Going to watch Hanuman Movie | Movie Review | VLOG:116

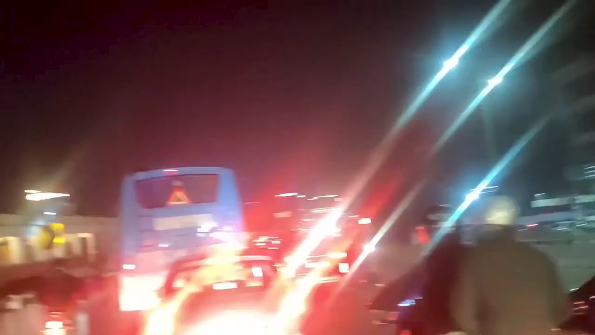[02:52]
ध्यांशन आदम जल्दी का यहां जल्दी निखले है और ट्राफिक बहुत जादा त्राफिक बहुत जादा मैं वह तरह बहुत आगी